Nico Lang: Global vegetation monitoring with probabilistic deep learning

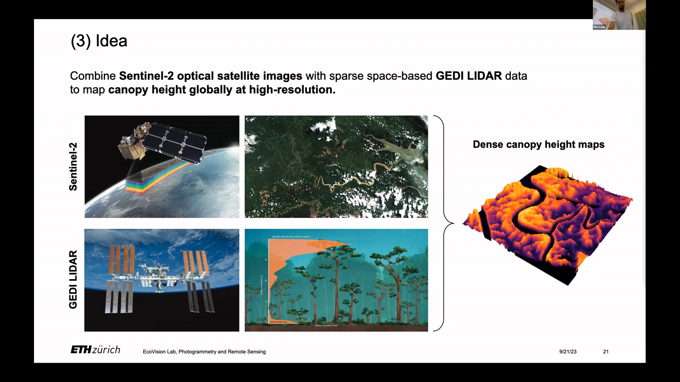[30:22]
only use the canopy top height from chedi for now um yeah the overall goal would be to still create dense canopy height maps so a canopy estimate for every pixel and this is how we approach this so again um central